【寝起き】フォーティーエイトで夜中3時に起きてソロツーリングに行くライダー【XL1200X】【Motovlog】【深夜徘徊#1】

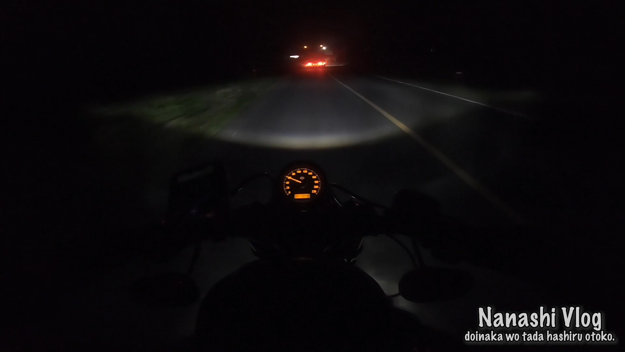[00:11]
おはようございます本日はですね10月30日31日かな10月31日か10月31日の午前4時半ですねおはようございますいや真っ暗ですよこんな時間にバイク乗ったのね本当初
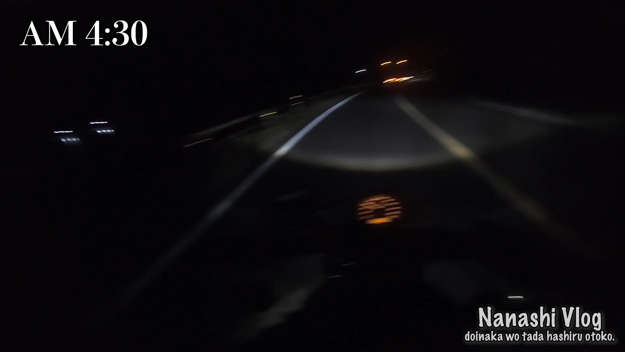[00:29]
めてかもしれないですねなんでこんなね暗いバイクを走らせてるのかっていう話なんですけども今日実は僕休みでして特に予定も何もありませんでしたんで久々にちょっとね朝っからからどっかに走りに行こうかなという感じでバイクに今乗ってるわけなんですけど今使ってるヘルメットは今まで通りEX0なんですけどゴーグルがちょっとスモークかかってるやつを僕いつも使ってると思うんですけど
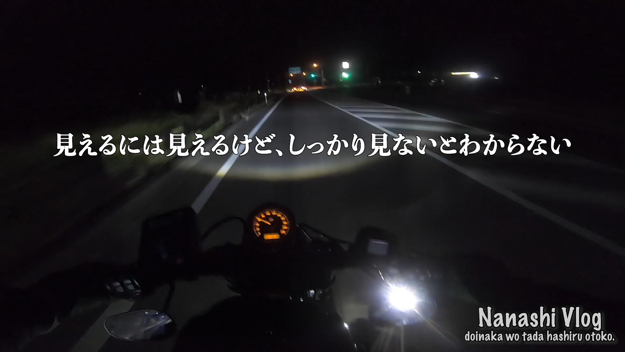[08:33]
まあ見るってなるとさすがにちょっと見づらいと思いますねルミノックスのナイトホークに関してはまあなので購入されるんであればですけどうーん違うモデルの方がね多分いいと思いますよ見えます?まあここはね一応街灯がありますね後ろにも今車がいますんで見えると思いますけど
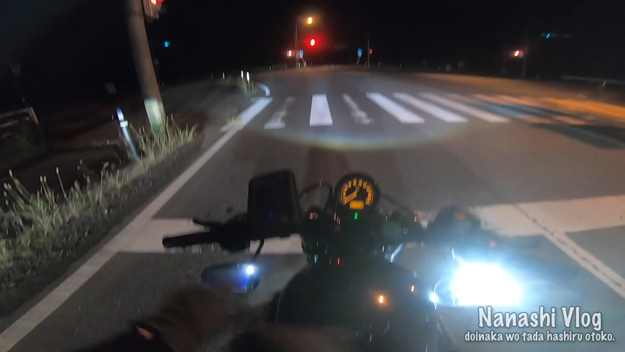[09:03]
そうであとちょっとその夜見るっていう用途で使うんであればあのー僕もう一つGショックをメインで使ってるんですけどGショックだと一応文字盤はねデジタルになりまして腕をねこうこういう風にするとさっきに文字盤がねその動きを感知して
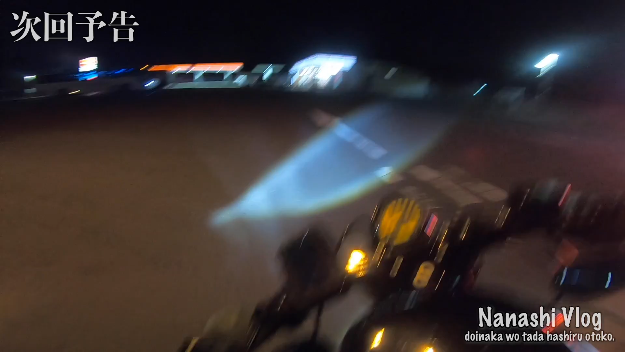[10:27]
しかもねこういう夜のガソリンスタンドっていうのはねあの車とかバイクがねすごい映えるんですよ